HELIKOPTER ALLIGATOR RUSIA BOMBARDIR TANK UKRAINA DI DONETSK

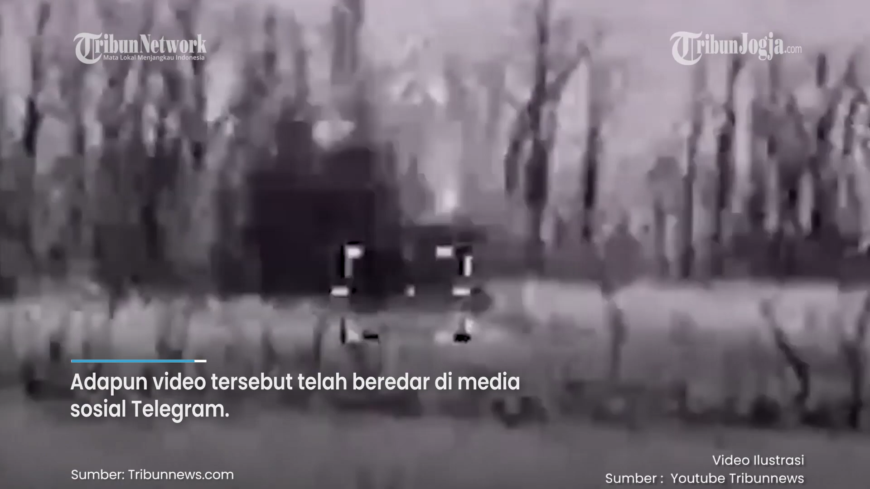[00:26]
Dalam video itu terlihat Rusia sedang menargetkan sebuah kendaraan lapis wajah Ukraina.